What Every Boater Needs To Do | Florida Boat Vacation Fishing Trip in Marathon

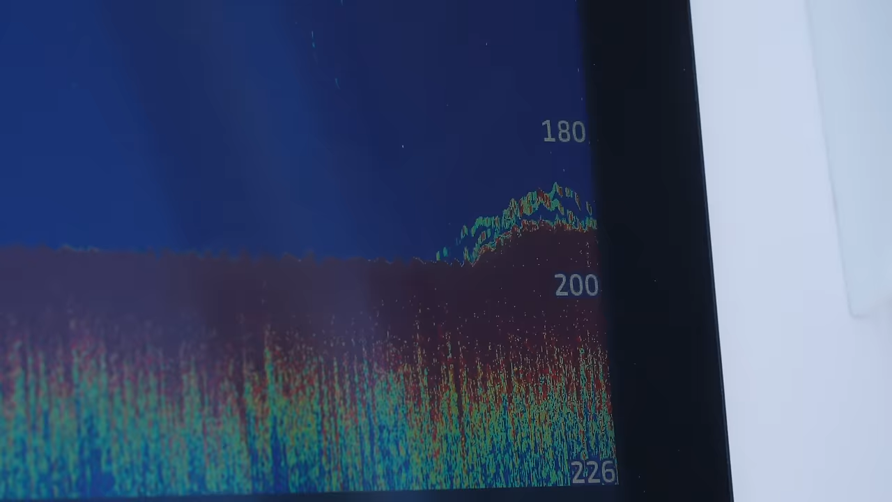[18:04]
Obviously the deeper you get the bigger these fish get.